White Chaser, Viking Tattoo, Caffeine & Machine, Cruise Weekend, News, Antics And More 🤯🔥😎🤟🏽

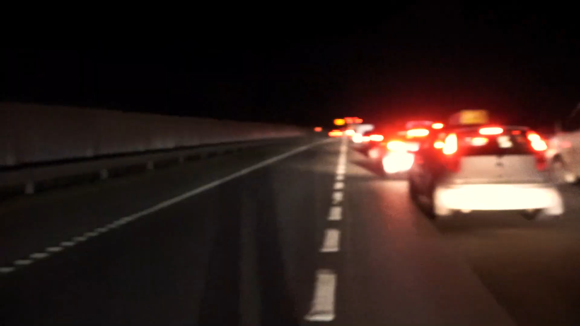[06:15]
Cut to the VT. What's happening? Welcome to Viking Voo's live from the M5, where we're currently sat here in the Evo.